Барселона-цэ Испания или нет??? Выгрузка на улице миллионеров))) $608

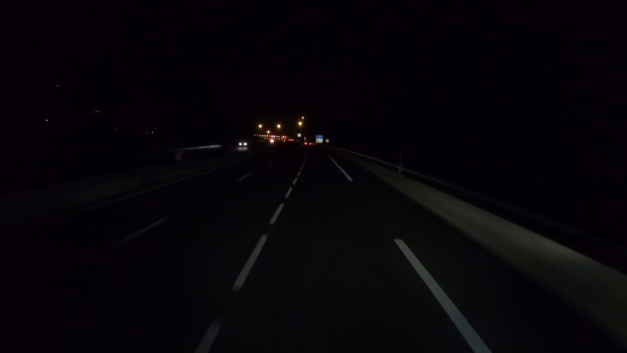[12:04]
дниانان Испания совсем рядышком у нас уже. Через 300 метров продолжается движение прямо. Ограничение скорости 50 км в час. Продолжайте движение прямо.
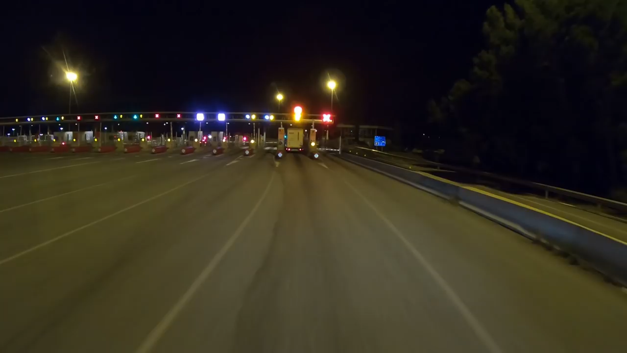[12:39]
Сработает, не сработает. Должна же, по идее, что не сработает. Готовьтесь через 850 метров въехать на дорогу с круговым движением. Спасибо. Нет, gracias. Нет, merci здесь еще пока.
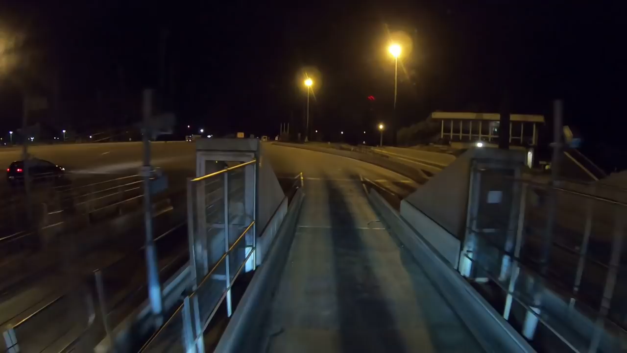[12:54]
Пока, merci. Gracias. Gracias.
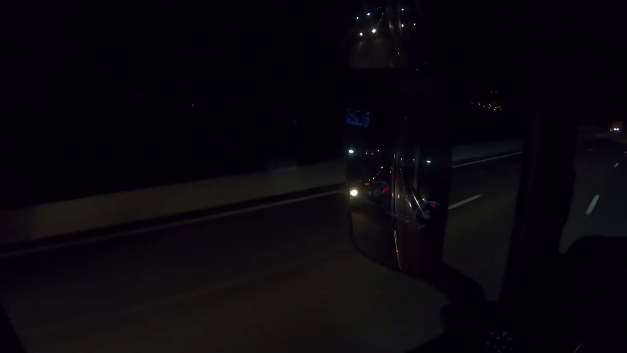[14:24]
Потому что обгон запрещен. Не такой уж он и запрещенный этот обгон, правильно? Чей автовоз? Автовоз испанский, местный. Это немец что-то впереди не едет совсем. Вильковой Вальтер. 60 километров в час едет. Ну, ничего, потерпим. Все, вот она, Шильда.
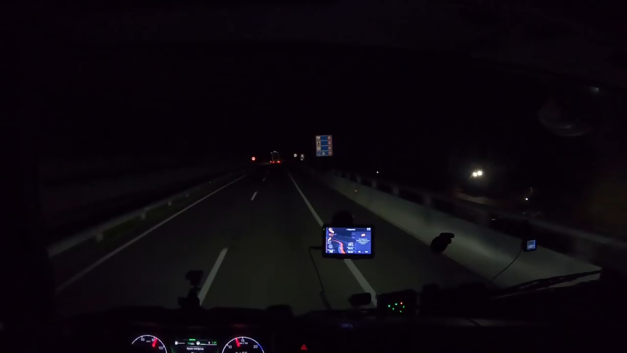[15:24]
Как раз граница по центру, да? Перед ней. Ну, вот. Грузовика в левом ряду запрещено. Спускаемся в правом. Вот, Испанская платка. Наш прибор должен и здесь работать.
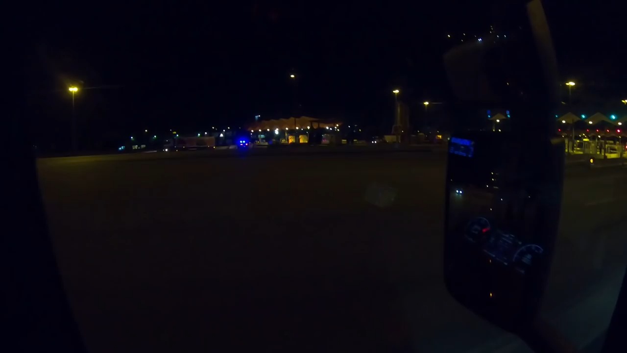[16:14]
А, с нашей тоже, кстати. Все. Работает и на Испанию. Отлично. Ну, еще и на Португалию тоже. Кого здесь? Турка.
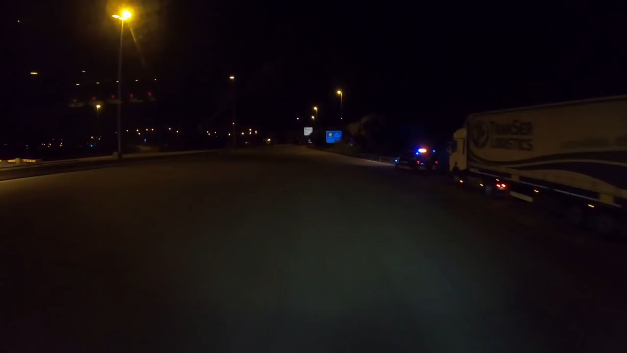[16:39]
Что-то тут они ему вопросы задают. Проедите, 60 километров. Так, час 16. Ну, вот сейчас где-то надо какой-то нам паркинг выбрать. Лесной, скорее всего, потому что на заправках мы сейчас уже точно не станем. Хоть за время 8 часов вечера, еще не так поздно. Дозвол заполнен. Ну, еще заранее заполнен.
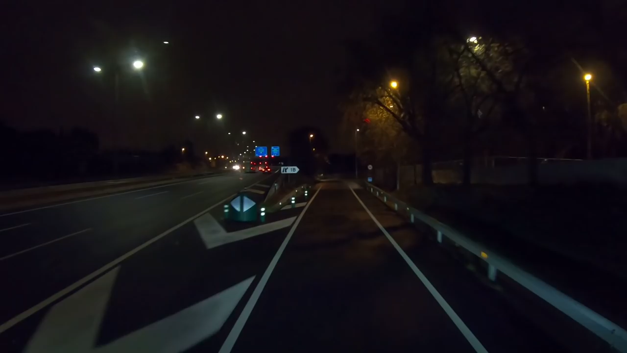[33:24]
Нет, все правильно. И это сюда. Держитесь. пройдя лево. Поедете на дорогу с другим движением, а затем съедете, используя четвертую съезд.
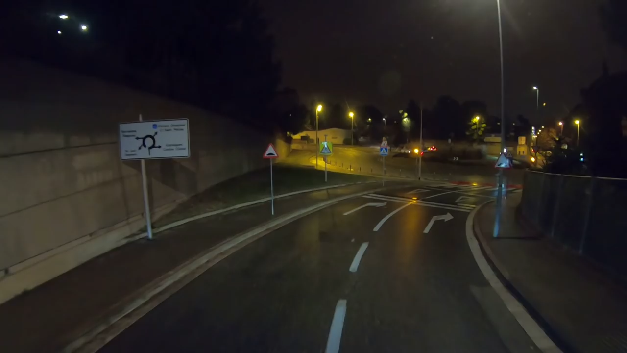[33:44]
Съезд это куда-то? Подмост?
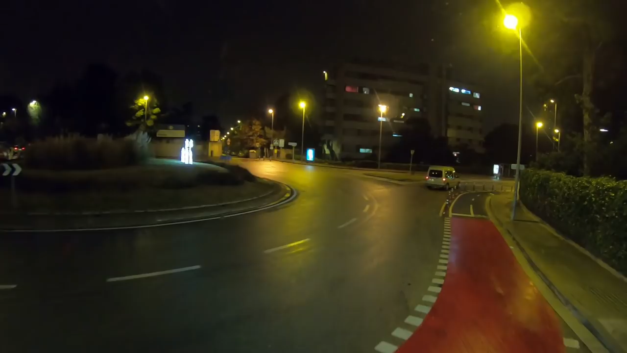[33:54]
Ё-мо-я, а что тут подмост не проедешь что-ли? Или проложить. туда куда нам надо, туда закрыто. Да.
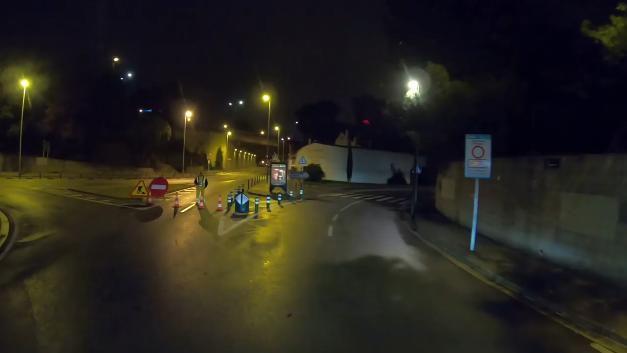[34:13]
Получается, видите, нам надо прямо туда подмост проехать.
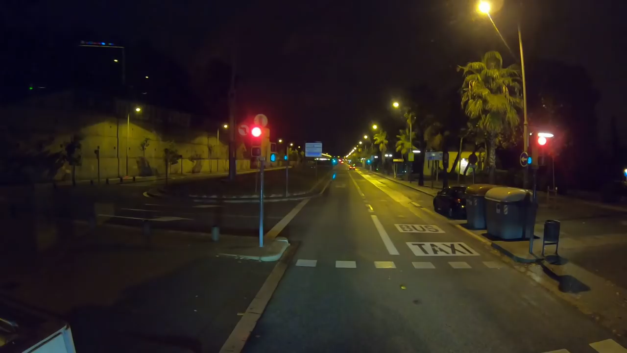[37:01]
Ах, красотень! Может, надо ближе подъехать, нет? И снова пальмаем. Нам 1,4 в общем-то. Мы почти, почти на месте.
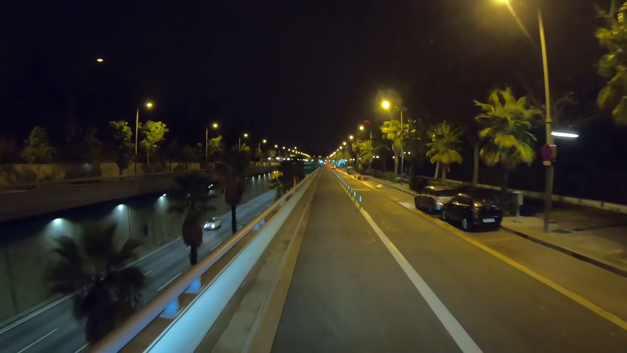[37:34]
Уже давным-давно все съехал. с автомагистрали. Видите, правая полоса буст, такси. Вот, все остальные вот здесь вот едутся как лохи во второй.
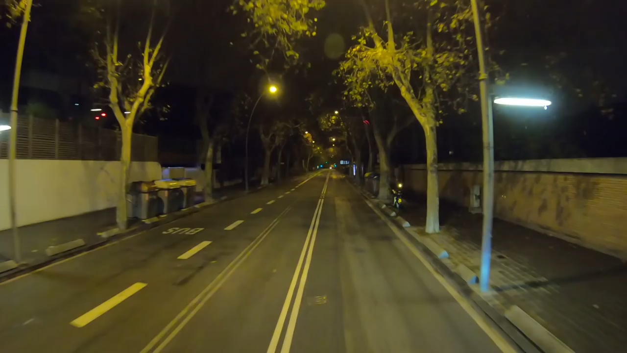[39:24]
Так, и... Готовьтесь к самому повороту через 250 метров наисенс. Вот с одной стороны хорошо таких города заезжать, вот когда все спят, движения нет, тут есть время подумать о себе и ваше. Куда налево? Сюда налево? На следующем повороте поверните налево.
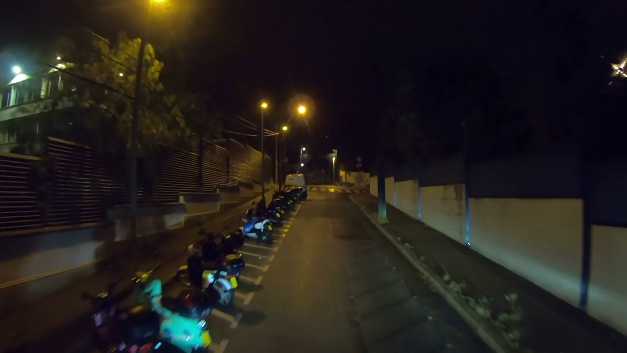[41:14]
Видите, мопеды тут все дела. на следующем повороте поверните налево.
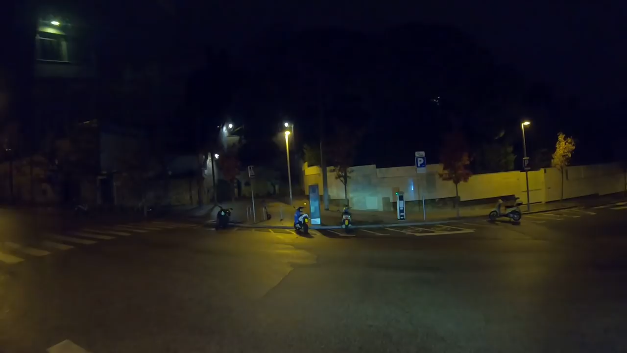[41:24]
То есть она буксует даже,
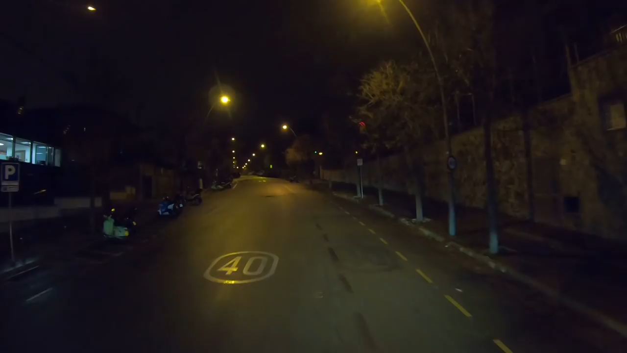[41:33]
вы прибудете в конечный пункт через 140 метров. Ну, смею предположить, что мы приехали. Теперь нам надо где наши мусорки.
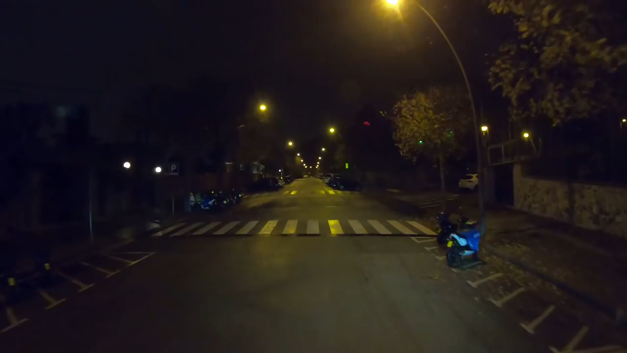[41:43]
Вон они вроде бы. Вот где эти мусорки, где эти баки. Вот здесь вот мы должны с вами встать. Вот тут вот. А, не где мусорки, где баки, а где вот эти. Вот все, все, все, все, все. Вот эти вот.
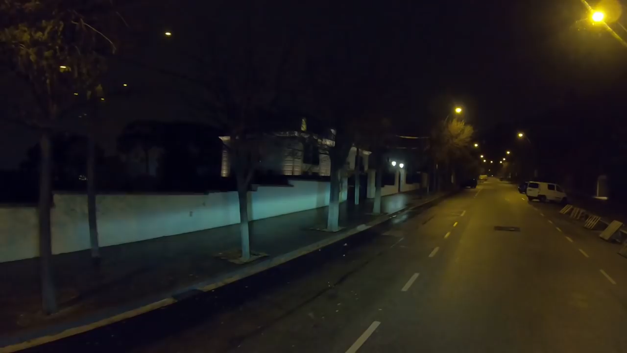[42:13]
Короче, я сейчас покажу. Здесь щиты наложили. Сейчас. Вот эти щиты нам надо убрать. и вот здесь нас будут разгружать.